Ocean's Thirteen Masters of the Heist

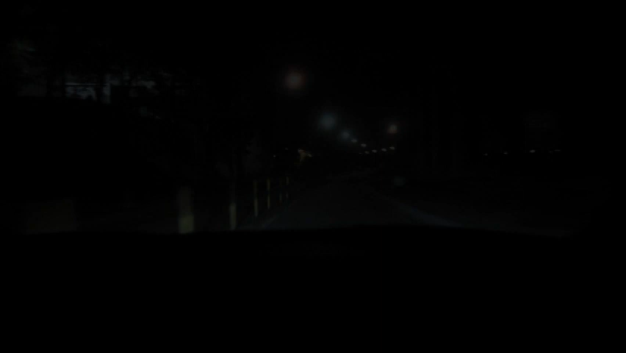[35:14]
So it's a little bit eerie. You know, you are kind of in the middle of nowhere, you know, and it's in this kind of dark and isolated district. There's not anybody else around.